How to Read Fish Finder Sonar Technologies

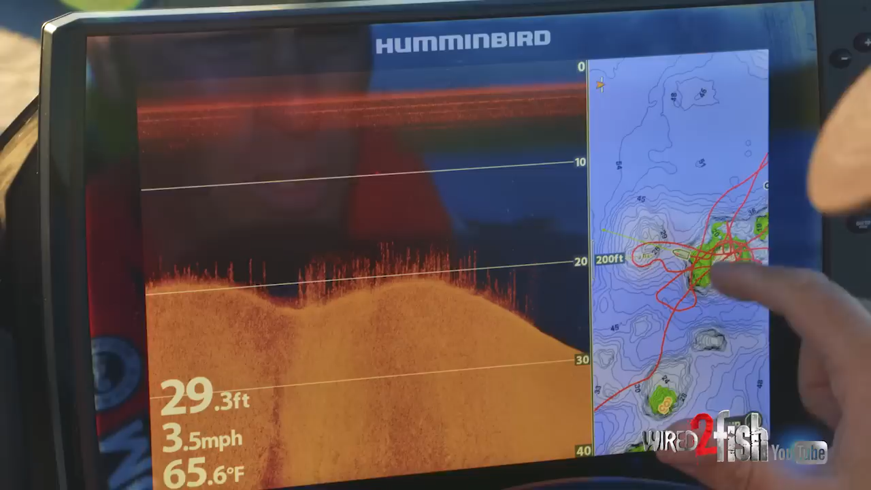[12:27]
On screen: depth 29.3 ft, water 65.6°F, speed 3.5 mph
are and you can see every time we go over that green highlighted area there are weeds there's bait
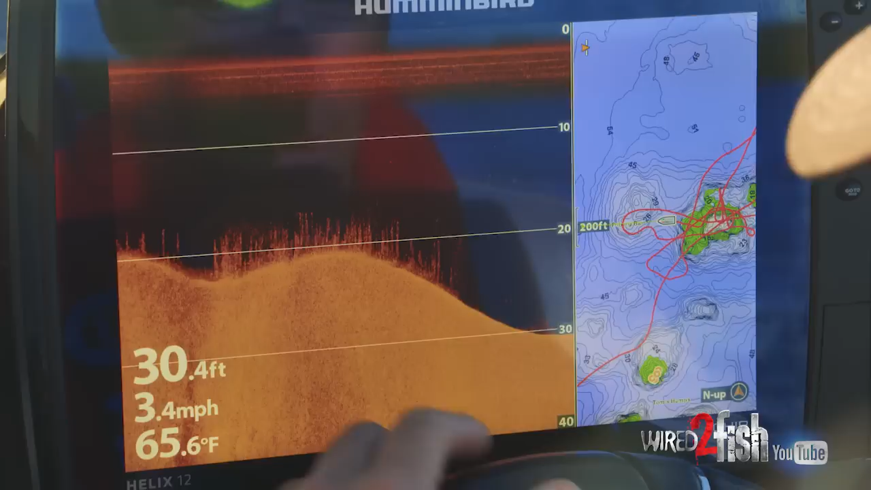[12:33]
On screen: depth 30.4 ft, water 65.6°F, speed 3.4 mph
fish there's game fish and got it dialed up pretty good I'm coming into
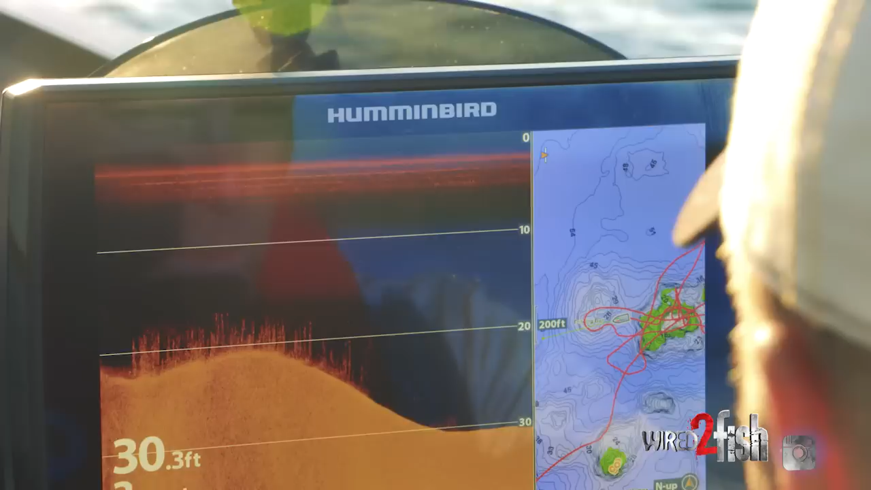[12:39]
On screen: depth 30.3 ft
another kind of part of this reef complex it's a little bit deeper than what I've got highlighted you can see that there
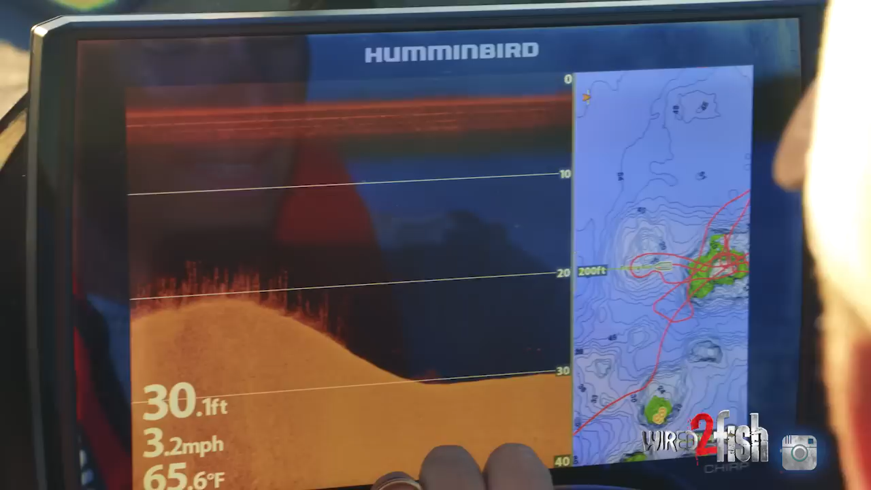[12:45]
On screen: depth 30.1 ft, water 65.6°F, speed 3.2 mph
but I think there's some really good hard bottom that'll top out here watch
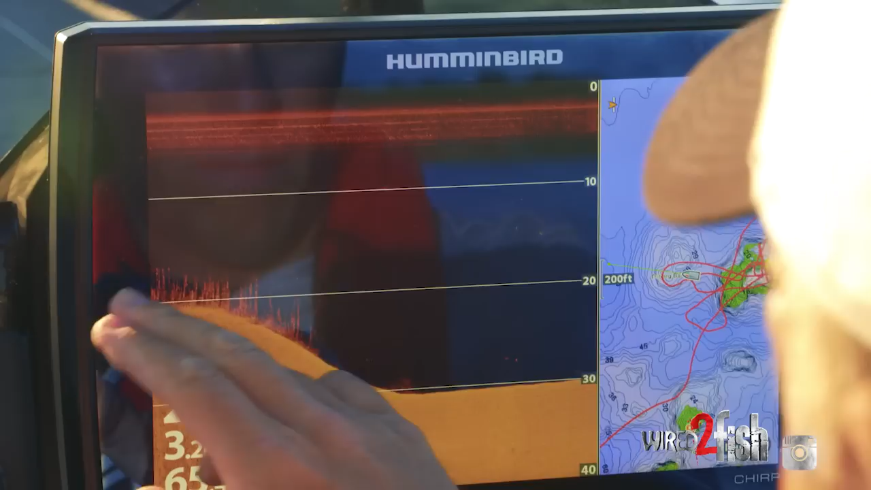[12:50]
I've come off of that reef I'm kind of in the saddle area it looks like it's down to 30 feet lake master spot-on it says 29 right there and I'm gonna come back up now it's coming up to 26 feet and
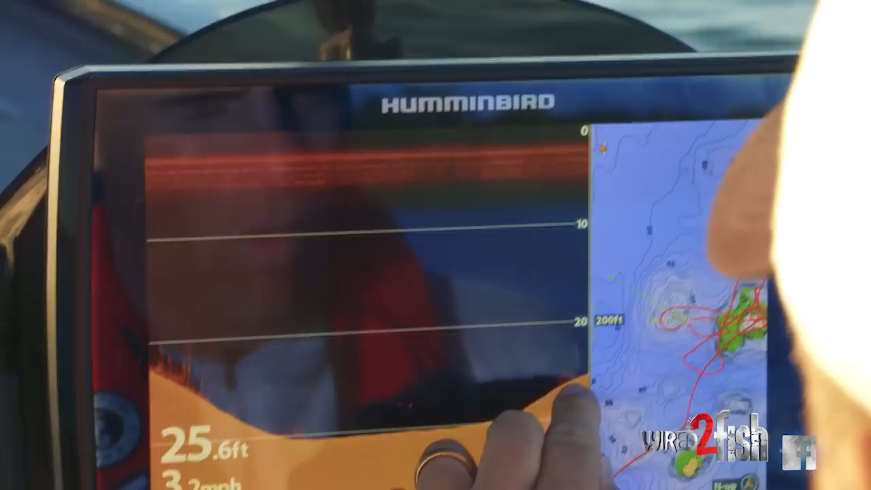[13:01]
On screen: depth 25.6 ft
already I see some action on the bottom that looks like fish man two nice arches sitting there beautiful just looking at you on that school of bait fish
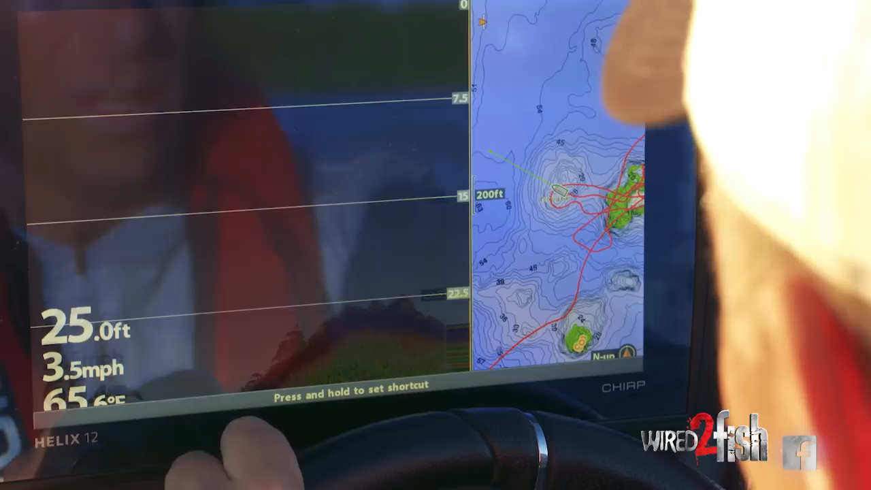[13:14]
On screen: depth 25.0 ft, speed 3.5 mph
I'm gonna look at that in down imaging just a small school of bait fish and individual hard dots but when you flip back and
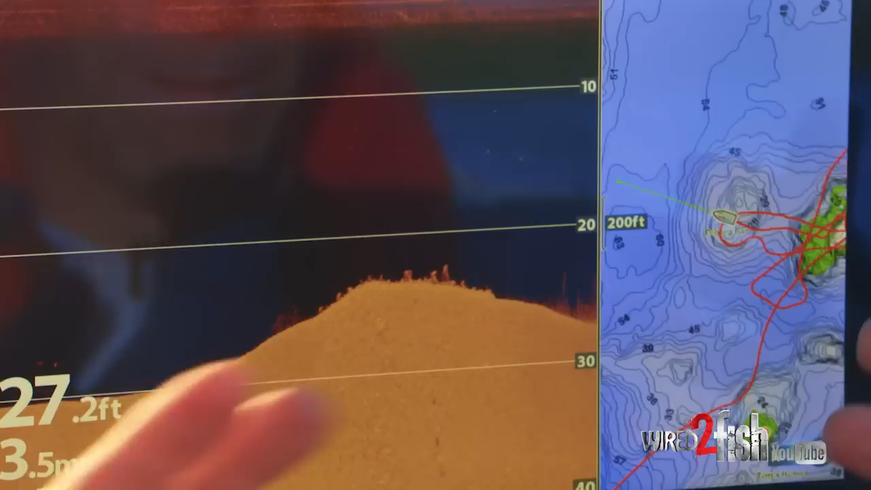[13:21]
On screen: depth 27.2 ft
forth the screens the nature of the sonar beams paint what's down there a little differently but if you look at them
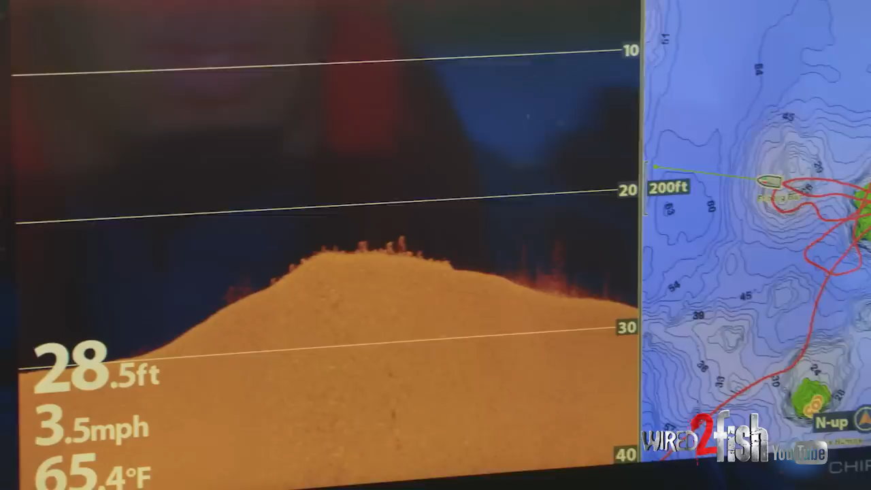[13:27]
On screen: depth 28.5 ft, water 65.4°F, speed 3.5 mph
side by side down imaging always gives you the detail
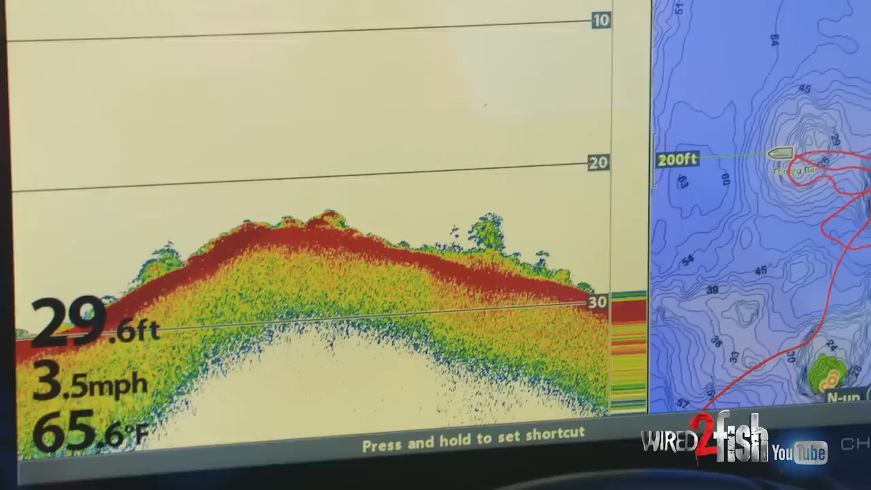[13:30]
On screen: depth 29.6 ft, water 65.6°F, speed 3.5 mph
2d sonar the coverage it will help you really understand what's happening underneath the boat well I hope you enjoyed today's